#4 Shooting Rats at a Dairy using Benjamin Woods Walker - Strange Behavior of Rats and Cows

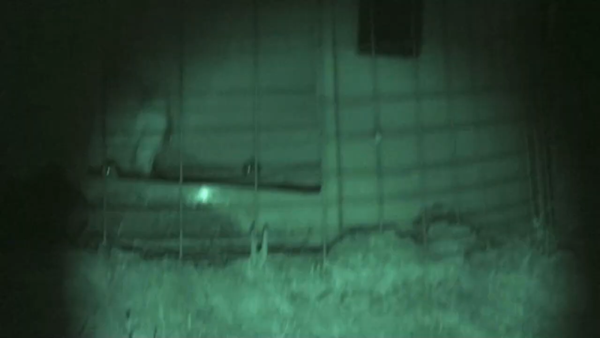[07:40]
Another calf pin And this is an older calf
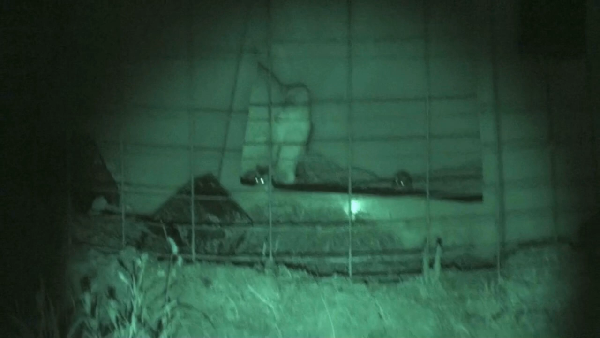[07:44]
And the rat is in the pin Once again burrowed in there They live in there And the rat gets shot The cow gets up Once again it's completely dark to the cow So it's smelling around Probably hears the rat moving around I can't take a follow-up shot because the cow is too close
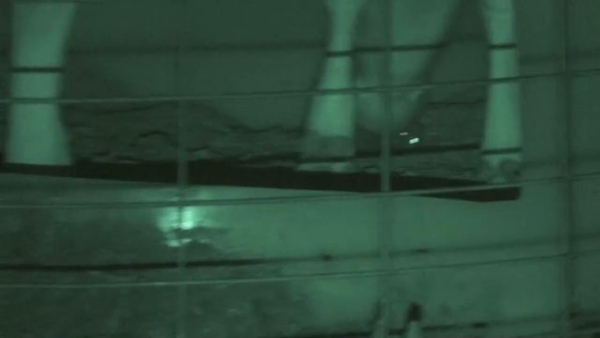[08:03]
And once again hears this behavior That seems to be I guess
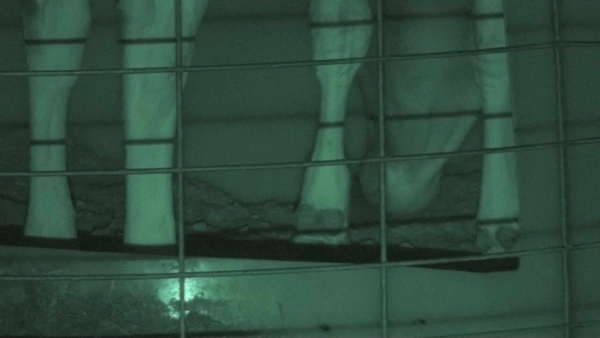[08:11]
It looks like caring and concern to me
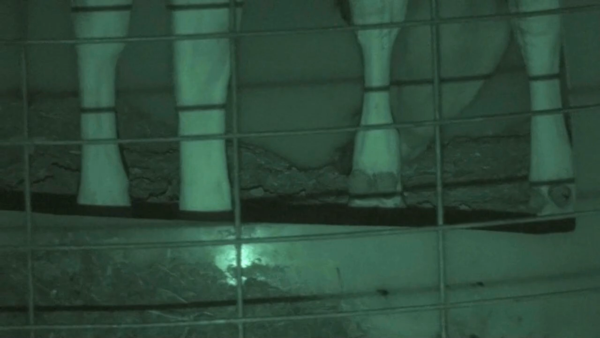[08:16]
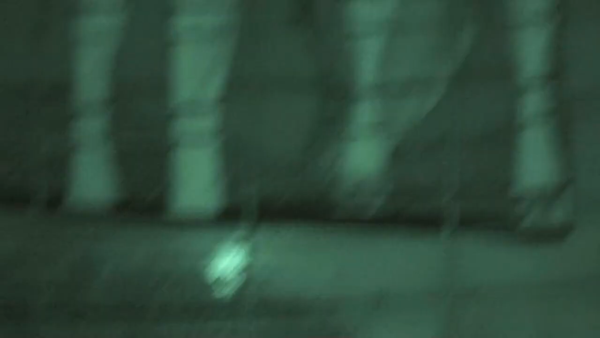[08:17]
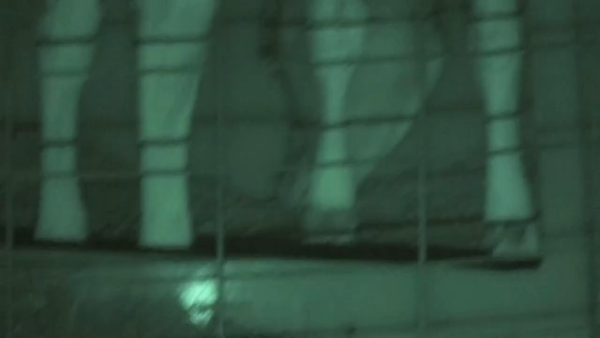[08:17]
The licking, the nuzzling And as the rat dies
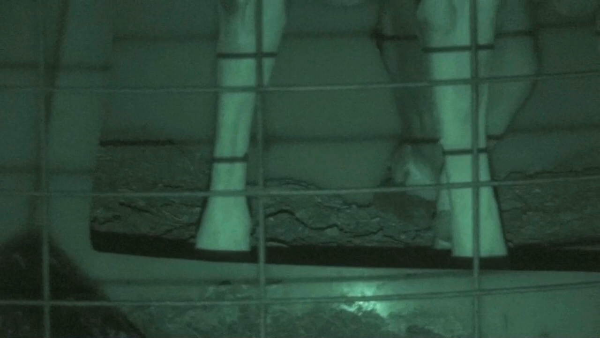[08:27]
The cow starts to nuzzle it
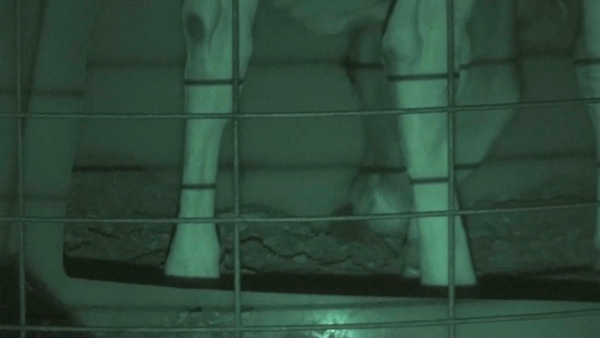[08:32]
With the same kind of behavior patterns You see when they have a calf And they're trying to get the calf to get up,
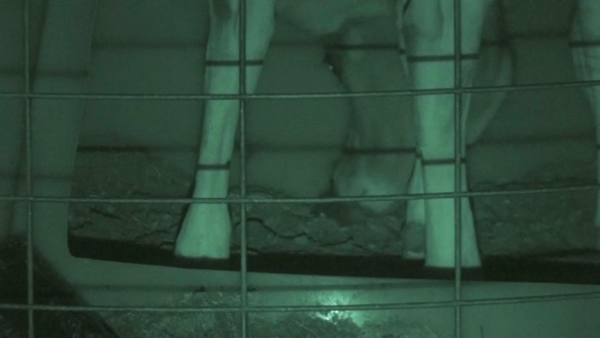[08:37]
stand up They nuzzle it around and move it around And very similar behavior